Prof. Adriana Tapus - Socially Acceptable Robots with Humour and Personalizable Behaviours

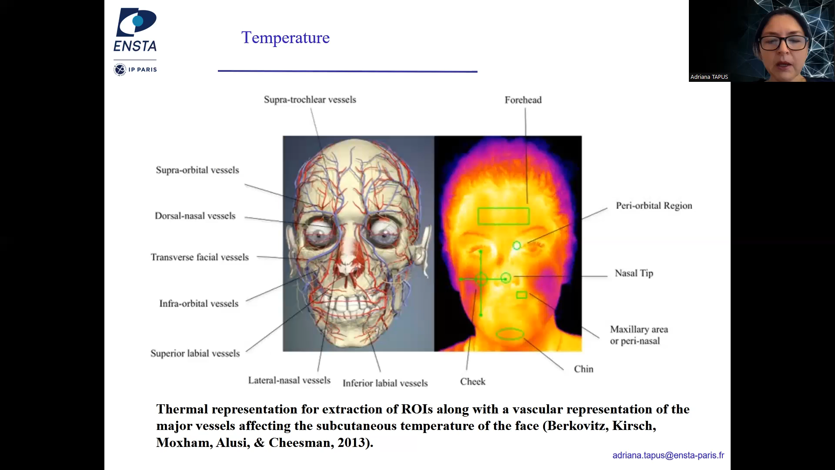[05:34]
Like, for example, you have so frontal, you have periorbital region, nasal tip and perinasal. You have maxillary and cheeks, both cheeks and the cheek. Okay,
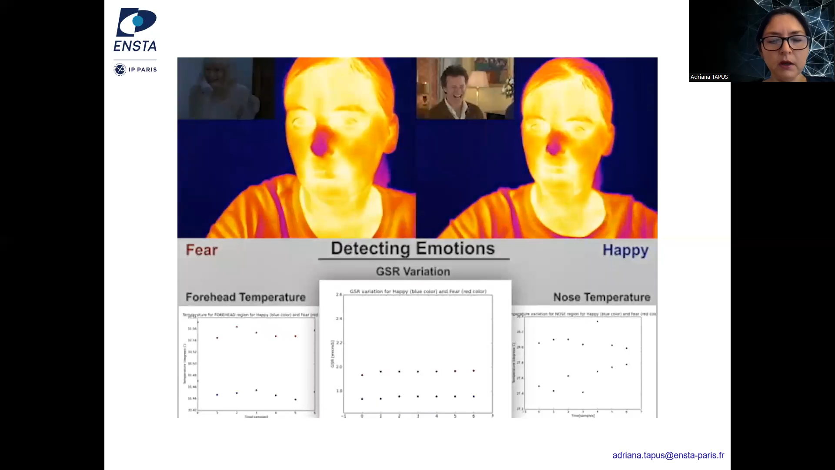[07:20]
Here it's a comedy and also the temperature in the nose is going to decrease for the fear emotion. So let me show you the video. So here is normal. Nothing gets happened. No event. And right now. So you're going to see for the fear. So the red line is going to increase. So the GSR is going to increase.
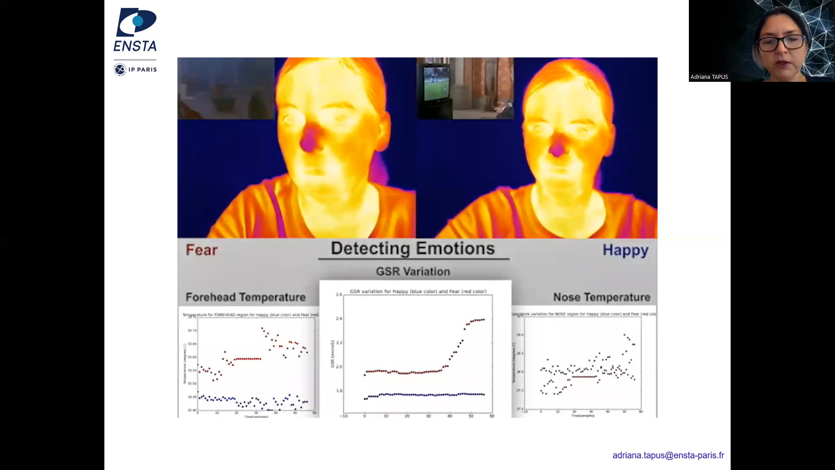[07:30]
And at the same time, so you're going to hear a decrease in the temperature in the nose area,